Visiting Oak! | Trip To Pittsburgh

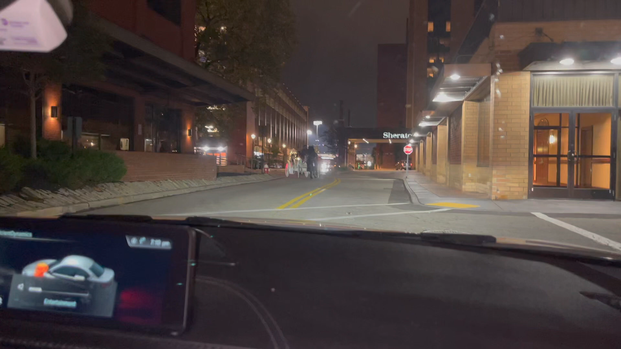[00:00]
that horse is strong look at those fucking calves oh my god
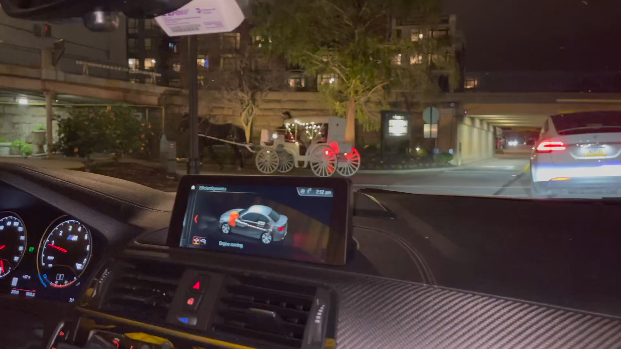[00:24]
it's really tall you know like the yalming of horses